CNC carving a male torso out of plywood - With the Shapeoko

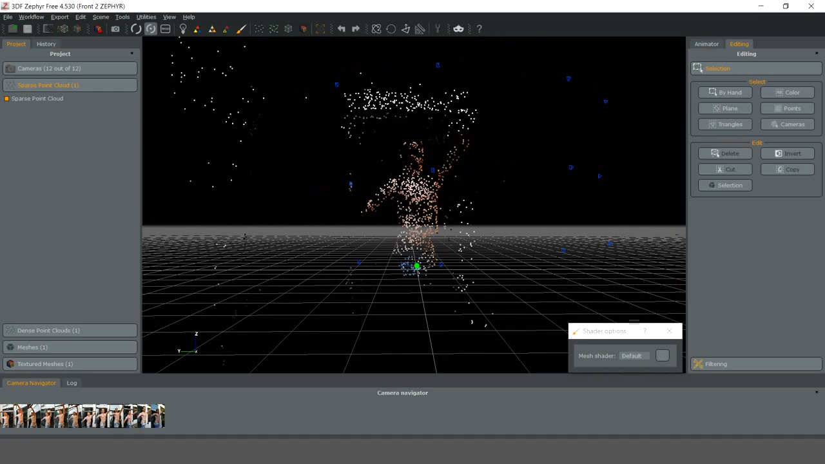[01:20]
I imported the pictures into Zephyr to create a dense point cloud and used this to create a 3D mesh with the same program.